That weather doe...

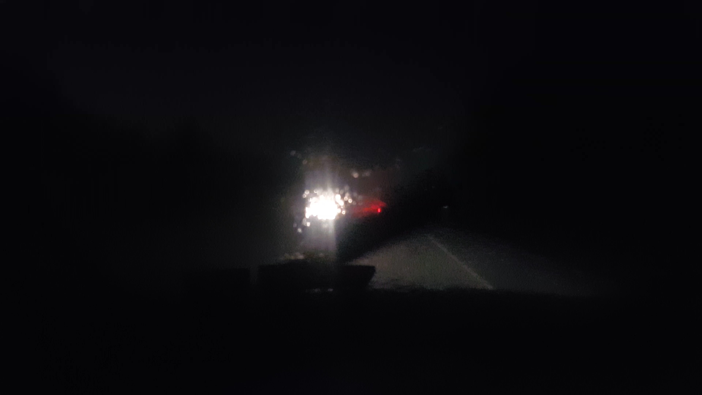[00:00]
Holy shit! This is what it's like driving home from D.C.